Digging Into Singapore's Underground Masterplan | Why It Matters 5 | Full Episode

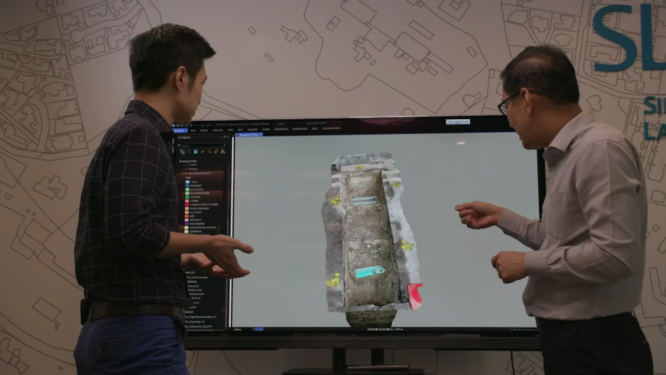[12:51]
So, you see here, this is a sample of a 3D point cloud that represents the trench or the hole. They are represented by points in 3D space. So, actually, there are billions of points here.
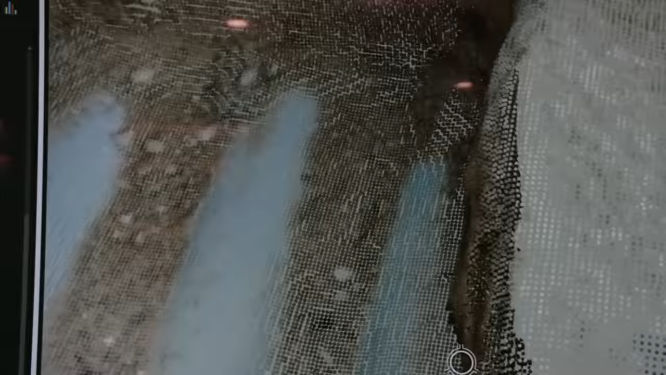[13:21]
And with this data set, we can even bring this to site using an augmented reality to show exactly where is this pipe on site, even though it is covered up already.